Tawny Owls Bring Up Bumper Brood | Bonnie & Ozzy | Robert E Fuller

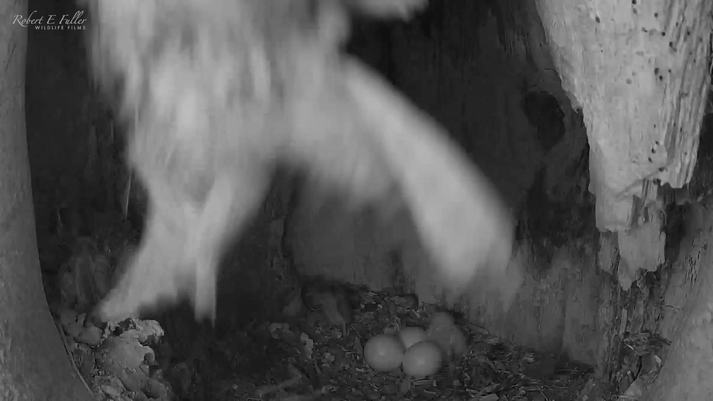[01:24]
When she leaves, she reveals her first owlet.
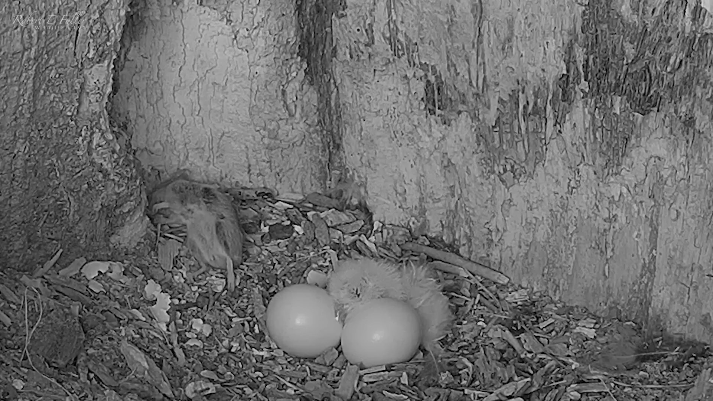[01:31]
It's eyes are closed, it can barely hold it's own head up, and it huddles into the eggs to keep warm.
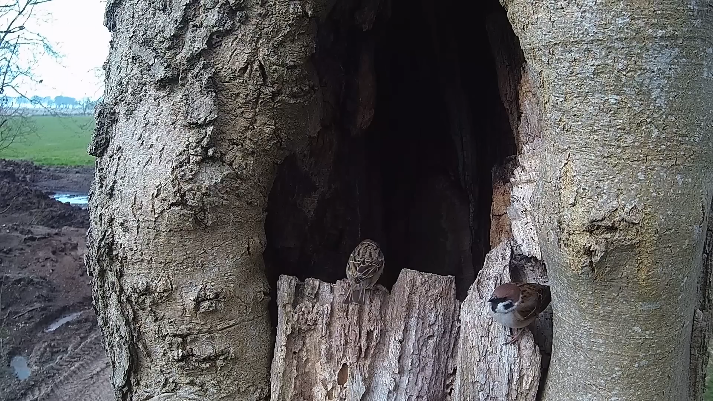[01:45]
Later that day Bonnie stands and shows off a second chick. I can see it's still wet, so it hasn't been out of the egg long.
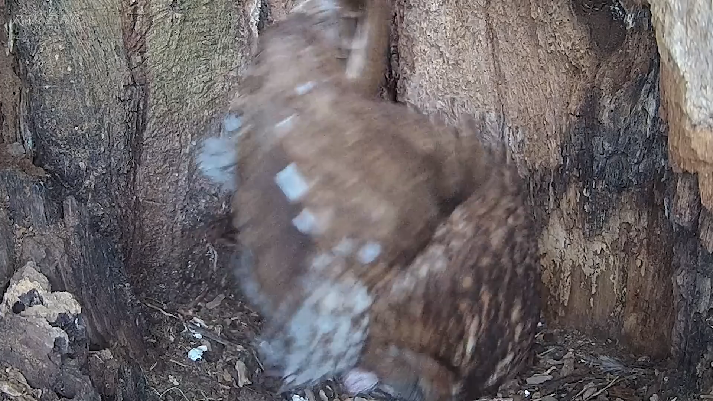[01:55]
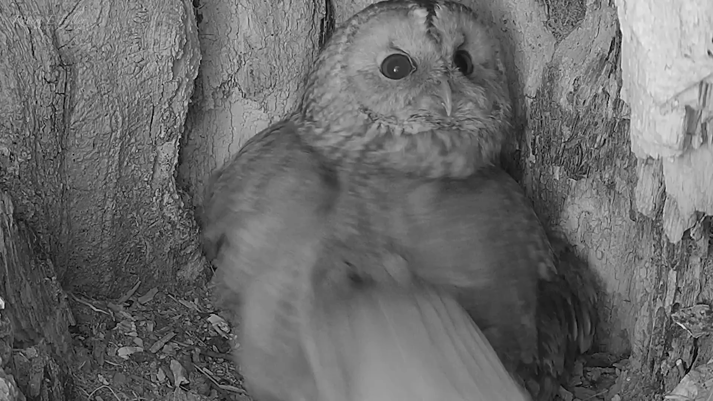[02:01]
When she leaves, I get a great view of these two owlets. And there's the third one, pipping it's way out. Three hours later, she removes the eggshell, and breaks it up, adding to the nest floor.
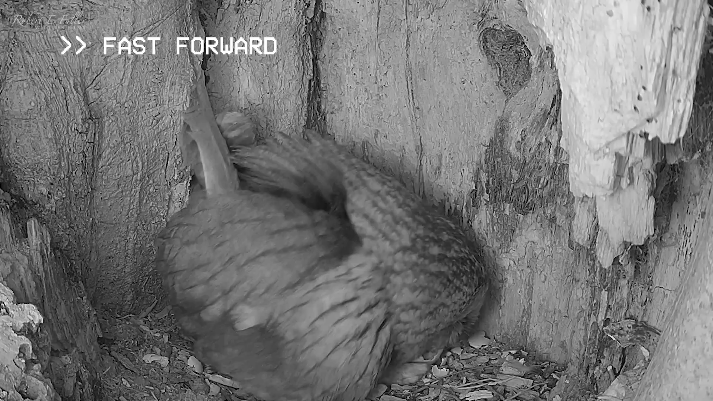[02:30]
There must be three chicks under her now, but I don't catch a glimpse yet. The path shows that she leaves it. Ossie arrives with the rat. A rat takes an egg.
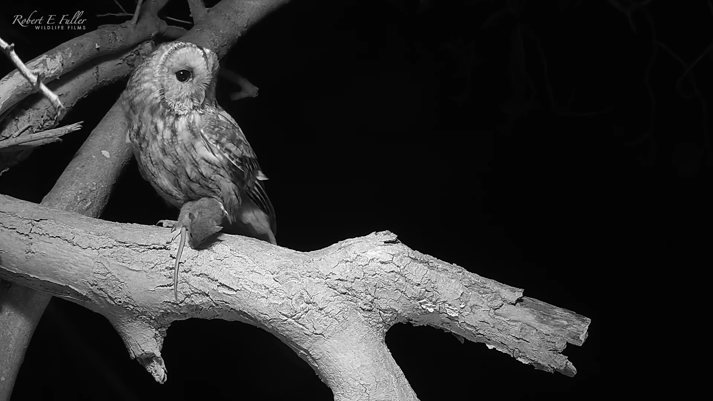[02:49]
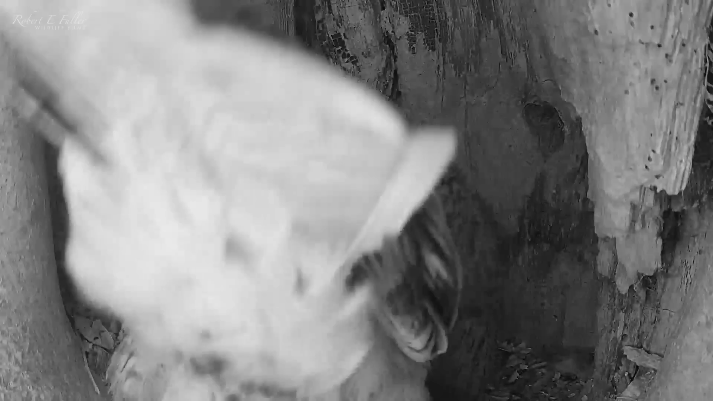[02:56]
When he delivers it, he realises the chicks have hatched, and he's keen to try and see them. It's a tender moment, but he's sent out to hunt.
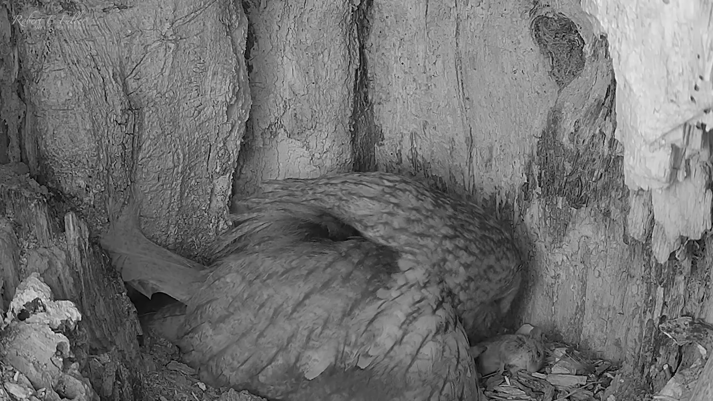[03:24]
And Bonnie feeds the chicks for the very first time.
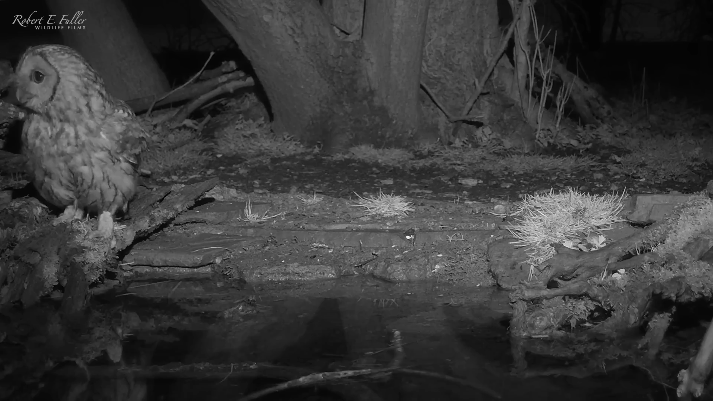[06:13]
The four owlets huddle together for warmth.
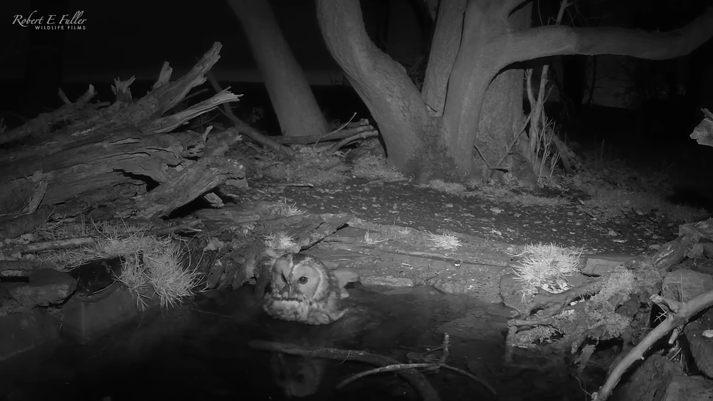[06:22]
But the pond isn't far from the nest. And Bonnie doesn't leave them for long. When the day breaks, the jackdaws are back.
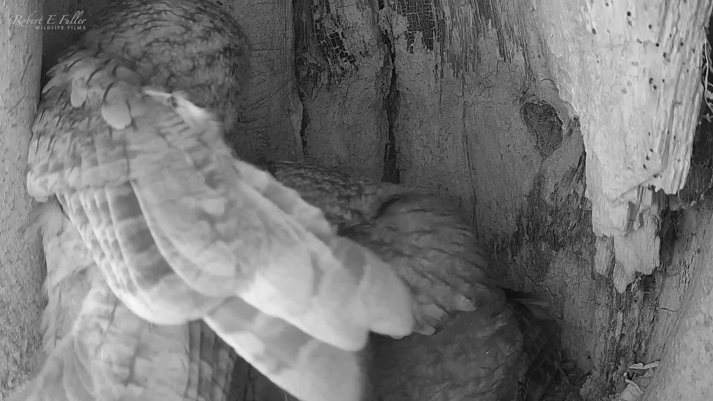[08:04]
It looks like he's come to see the owlets. But Bonnie quickly sends him away.
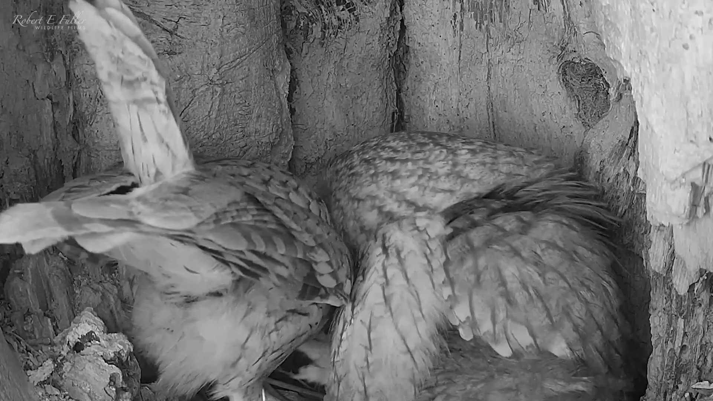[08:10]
I think the food cache has run out.
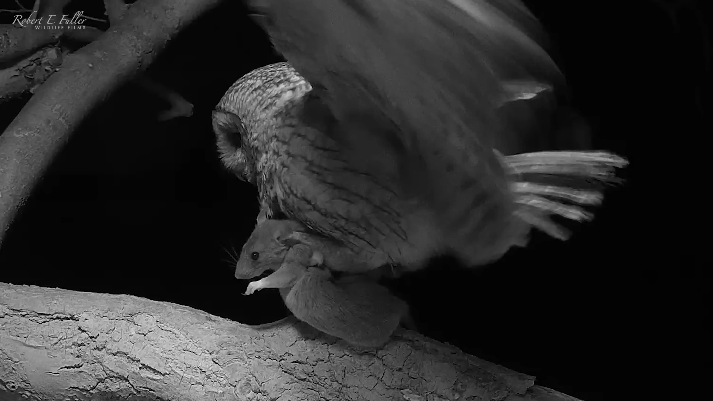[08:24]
Ozzie returns with a large rat. But surprisingly, he disappears into the wood behind. Bonnie needs this food to feed the owlets.
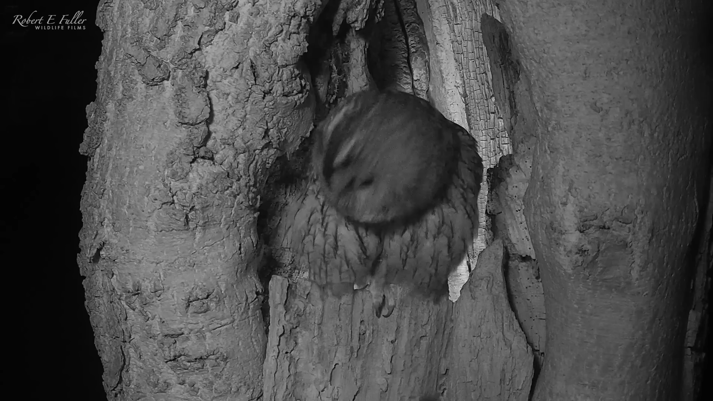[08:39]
And heads straight off after him.
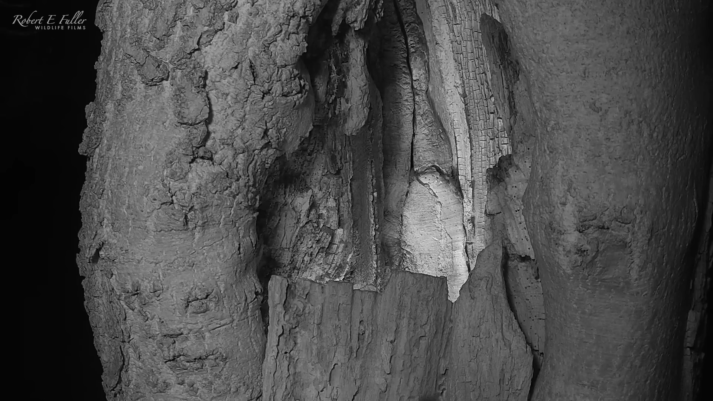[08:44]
Thankfully, she returns with the rat.
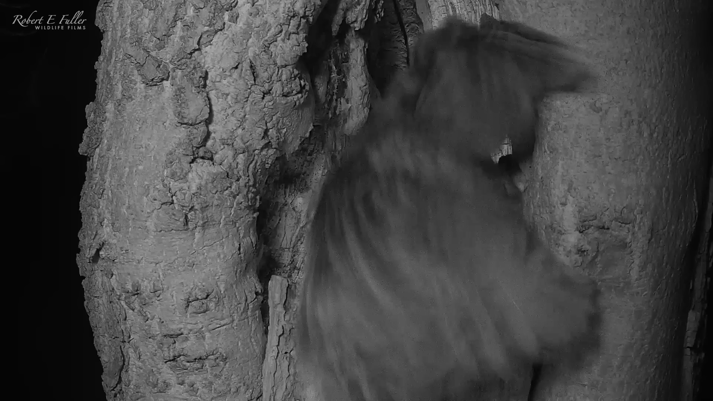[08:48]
But I'm surprised she had to do this. He usually delivers straight into the nest. Bonnie feeds the hungry chicks straight away.
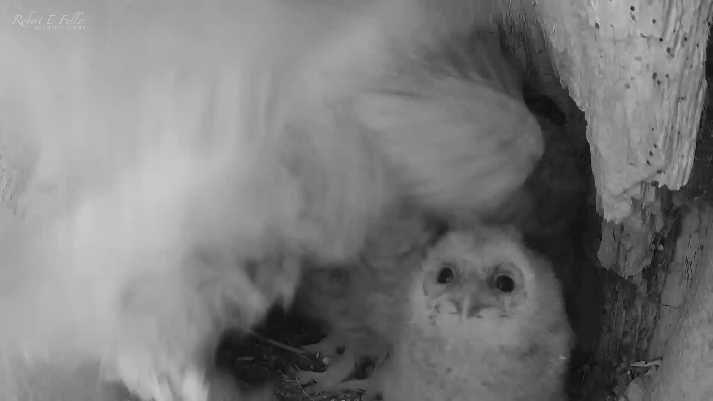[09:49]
Ozzie delivers some prey. And one of the chicks manages to swallow it whole. Which is so great to see.
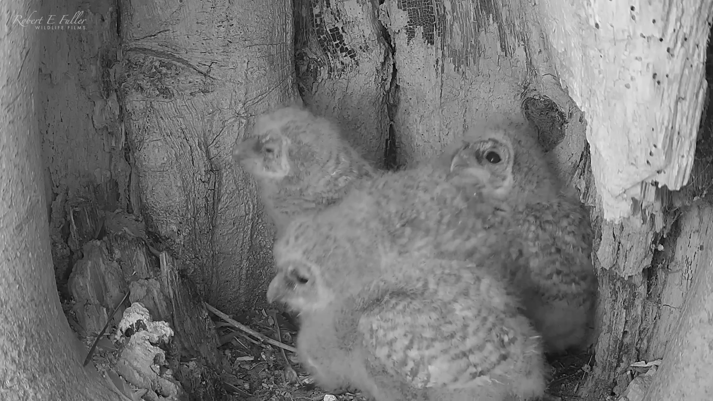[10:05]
But because the owlets are so big, I'm concerned his deliveries are just not enough. Bonnie starts to hunt now too. But even this is not sufficient. The chicks are clearly still hungry. So I'll give this large brood a helping hand, providing a handful of mice each day.
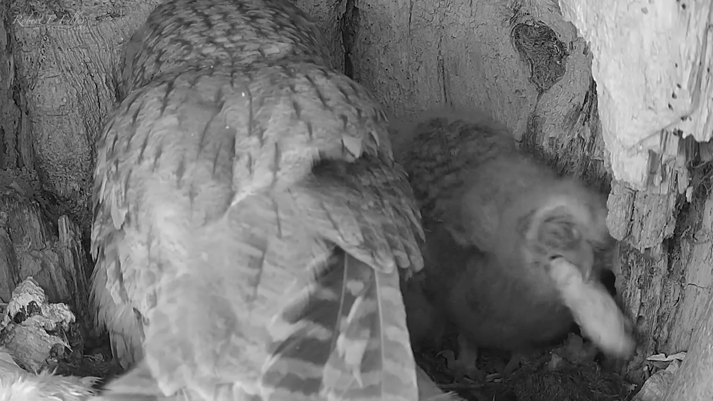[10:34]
Which they seem to be thankful for.